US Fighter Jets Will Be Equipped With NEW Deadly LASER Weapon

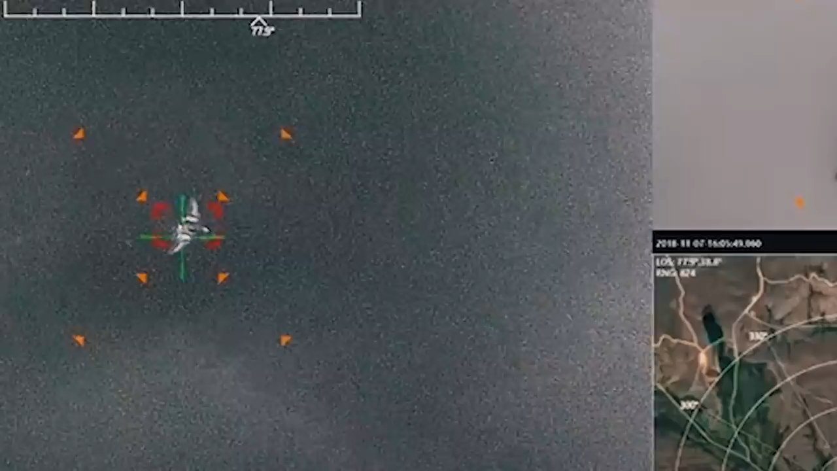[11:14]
Target illumination, self-defense, and the destruction of enemy aircraft.
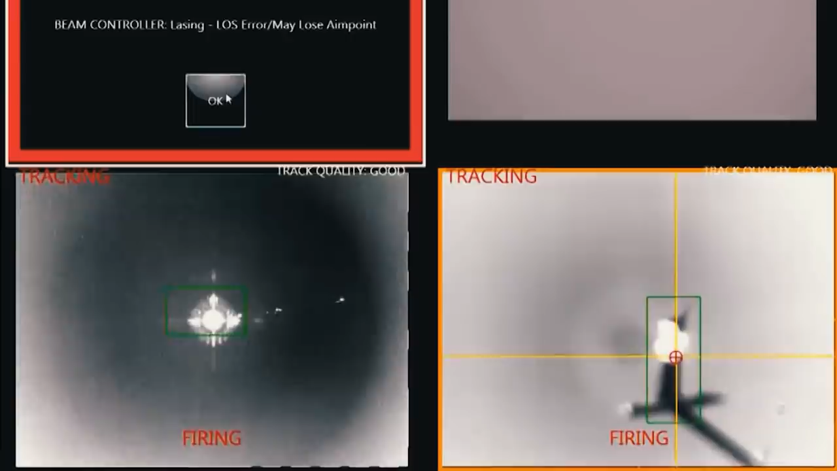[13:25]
Several air-to-air missiles were successfully struck during the tests.